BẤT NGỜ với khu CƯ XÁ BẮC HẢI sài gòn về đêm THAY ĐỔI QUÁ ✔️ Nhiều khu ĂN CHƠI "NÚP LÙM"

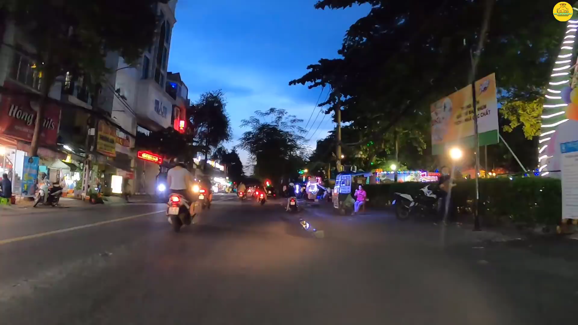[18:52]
Công viên Thọ Trắng anh chị Nó có một cái khu vui chơi thọ trắng dành cho các bé Và những cái trò chơi mạo hiểm ở trong này nữa Nhộn nhịp lắm nha
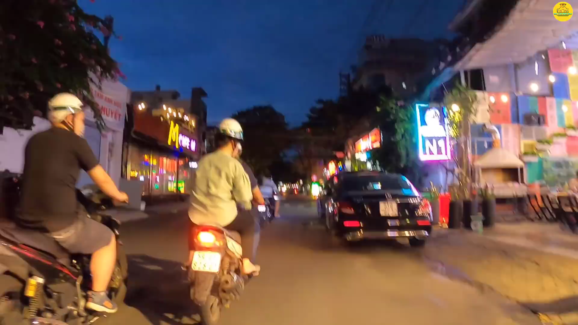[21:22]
Đây những cái quán cà phê Đà Lạt phố Đây là một cái ngã tư mà có Quán cà phê rồi
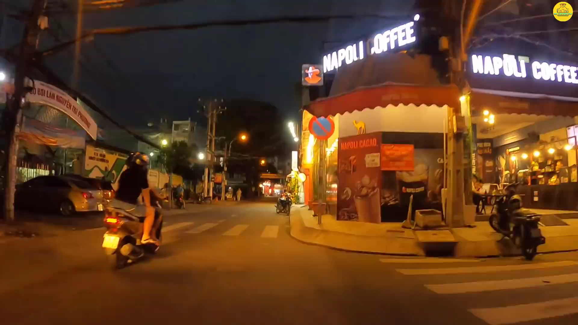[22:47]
À đường này là Là là đường Em coi đường gì nè Không thấy đường luôn Tối quá À đường Đồng Nai nha anh chị
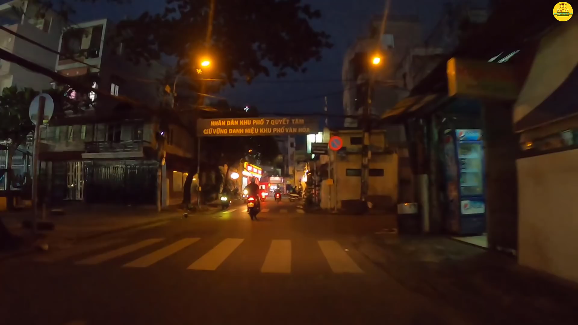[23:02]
Đồng Nai nha Đây là con đường Đường Bựu Long Bựu Long Đường Bựu Long này Tối thu về trời Thôi Quay ra Nó tối quá Chạy cũng không thấy gì
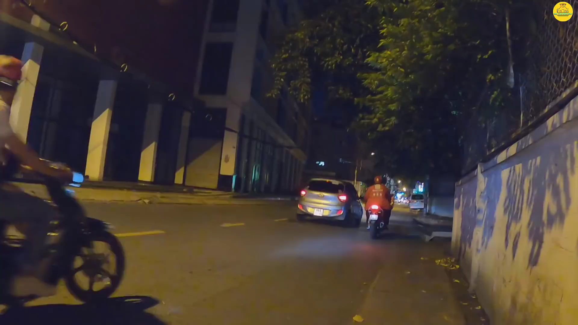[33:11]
Sau những cái năm tháng buôn bán kinh doanh ế ẩm Thì bây giờ nó đóng cửa, nó chạm bằng ở đây rồi anh chị Nó rút luôn Con đường Hồ Bá Kiện đây Để để em xem lại cái tên Coi nhiều khi em nhớ không chính xác Con đường này cũng rất là nhộn nhịp lắm nha anh chị Nhộn nhịp về ban đêm
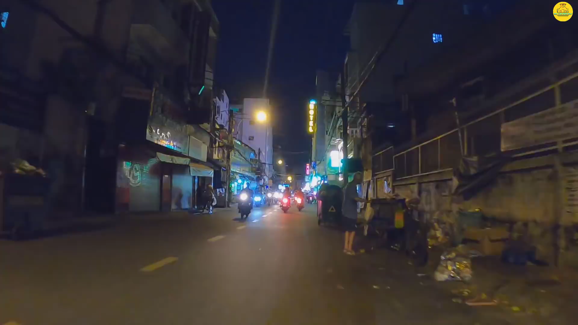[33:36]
Ban ngày thì nó cũng bình thường Ban đêm nhộn nhịp lắm Đúng rồi, nó tên là Hồ Bá Kiện Anh chị thấy là những cái khách sạn nè Những cái quán ăn nè Quá trời luôn Không ít đâu
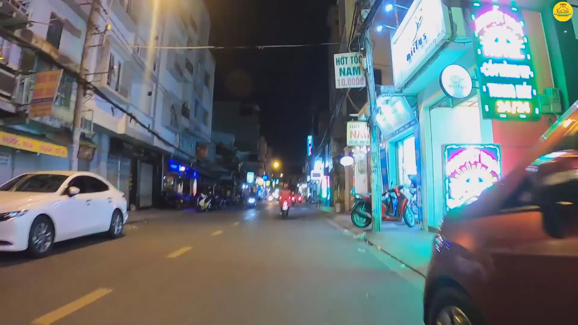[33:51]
Massage nè, có phòng, có thang máy rồi ha Các quán cà phê Khu Bắc Hải đây